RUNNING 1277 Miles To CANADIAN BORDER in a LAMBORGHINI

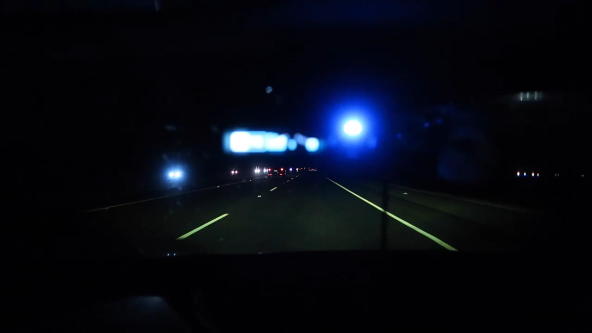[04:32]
Oncoming Or is he sitting up here? Where is this guy? K, guys Just did gas stop number two I don't know exactly where I am Middle of nowhere
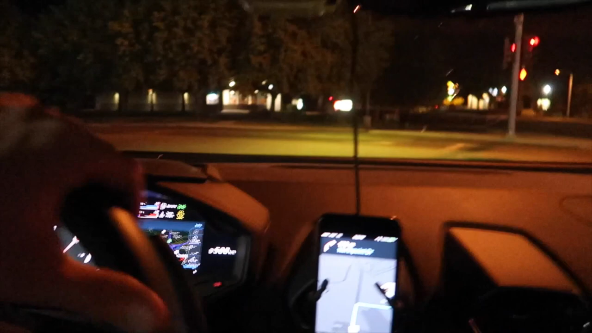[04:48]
The gas stops are Time consuming That's for sure Just saw some cops back there I don't know if they turned around or not Let's hope I can get on to the high five in time 300 meters Turn left Yes, yes, yes To I-5 North Portland Yeah I'm on it Oh, yeah A little screamy
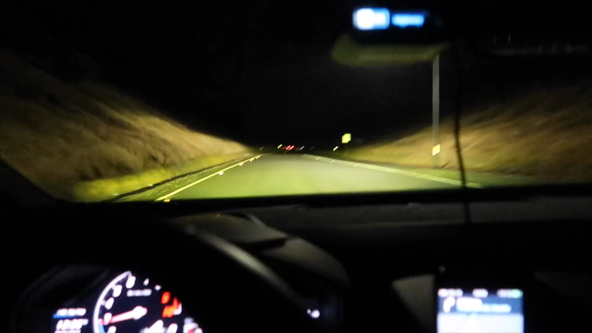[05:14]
So, that's a cop A-Bend You hear that? K, A-Bend Oh, yeah Continue straight for six hours and 15 minutes To I-5 North To I-84 Definitely a cop up here